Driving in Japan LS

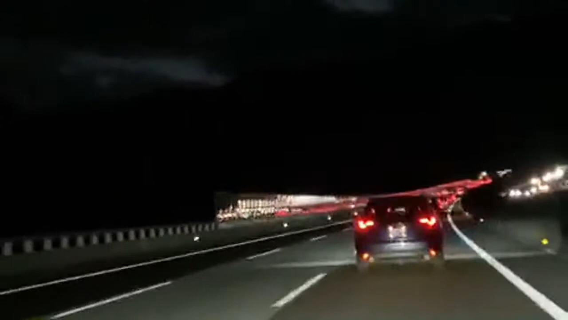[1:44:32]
120 per kilometer ang takbo pwede daw dito, kaso nag-traffic dahil may nasiraan na sasakyan. Ano ba yun? Ayan, bakit naman? Steven Banoy, Shoji Ogata, good morning, good evening, at good morning sa'yo, kapatid. Steven Banoy,
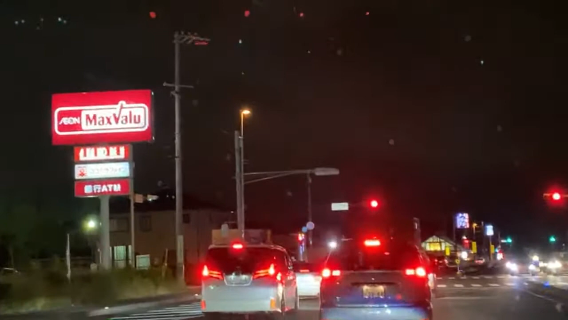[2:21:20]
Ito na yung Hamamatsu City. Ito na yung Hamamatsu City. Nandito na tayo. So, mag-e-end na din kami. Tagal-tagal pa. Ilang oras na ba tayo? Ilang oras na yung LS na to?
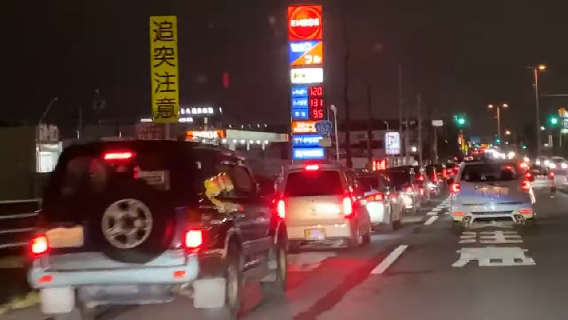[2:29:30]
sa highway, ito ang madatnan mo, traffic.
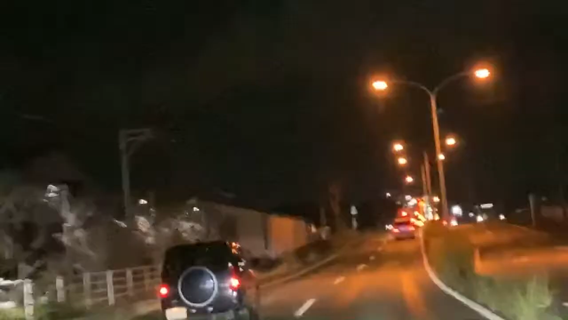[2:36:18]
Kasi nga pahinto-hinto na yung sasakyan eh.
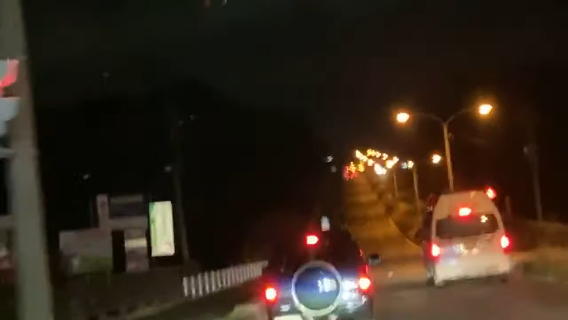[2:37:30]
Ayan, pataas tayo. Oh. Bundok talaga itong hamamats. Nandiyo ko rin sa tinong.